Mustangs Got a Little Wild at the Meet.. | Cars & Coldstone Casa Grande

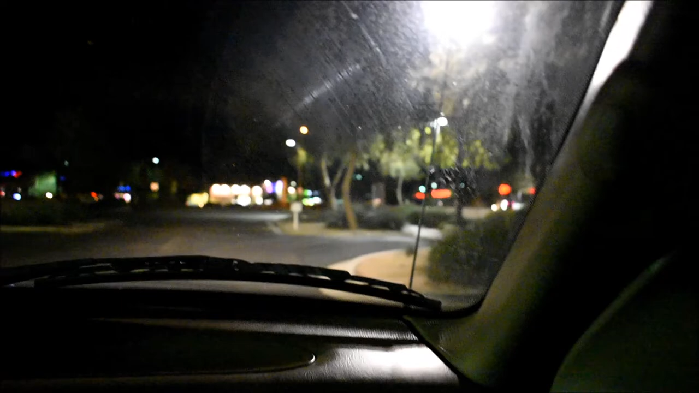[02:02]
Bruh. And there's a highway police looking nibbas.
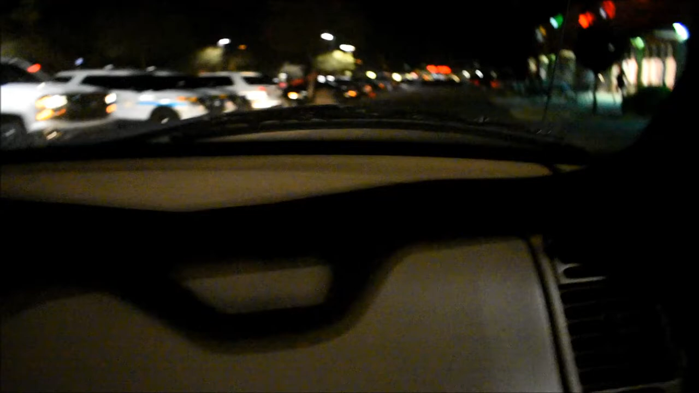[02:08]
Yeah, they're highway patrol. Yeah. Wow, they missed out on doing all facing the same direction too.
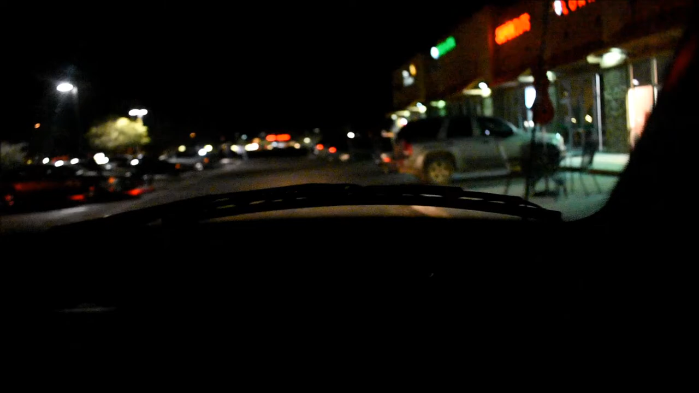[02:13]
Ooh, we got some underglow. We got a red truck. Another truck, Camaro.